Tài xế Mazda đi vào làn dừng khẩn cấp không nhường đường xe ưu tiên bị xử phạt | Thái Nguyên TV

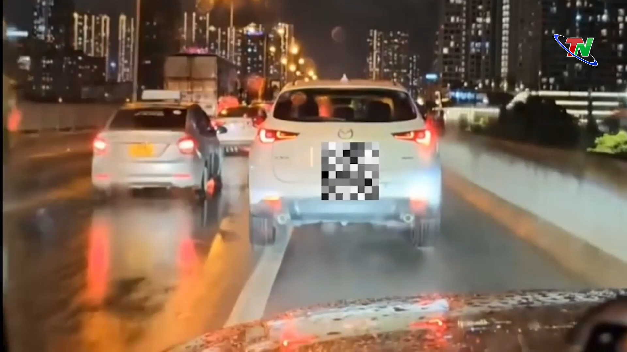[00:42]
Tại cơ quan công an, anh N, D, D, L, cho biết khoảng 20h ngày 30 tháng 7 anh L điều khiển ô tô biển kiểm soát 30K505, 20 đi trên đường vành đai 3 trên cao thời điểm xảy ra sẽ bị trời có mưa Hãy subscribe cho kênh Ghiền Mì Gõ Để không bỏ lỡ những video hấp dẫn